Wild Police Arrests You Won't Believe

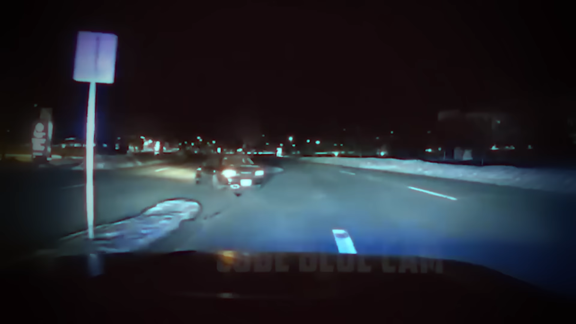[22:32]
The suspect's vehicle was shortly located.
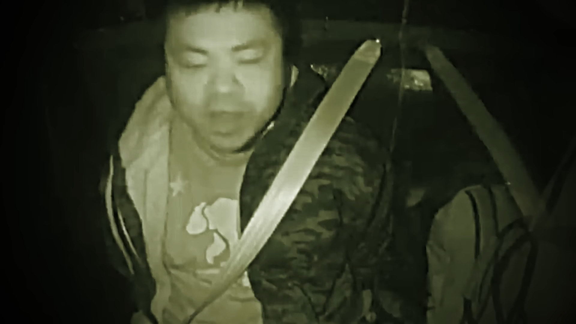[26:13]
He claimed that he was arrested because of racism. I didn't do anything wrong, so... Well, I'm not saying you are.
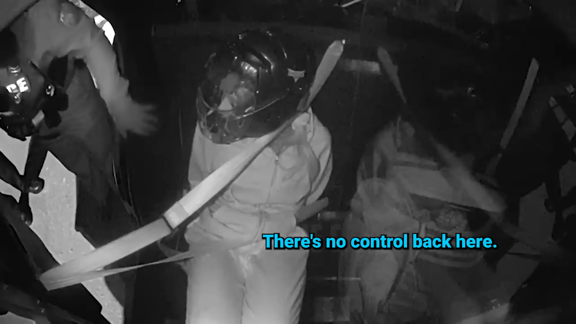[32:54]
Back here, so I don't know how much will come back here, but I'll turn it up as high as I can.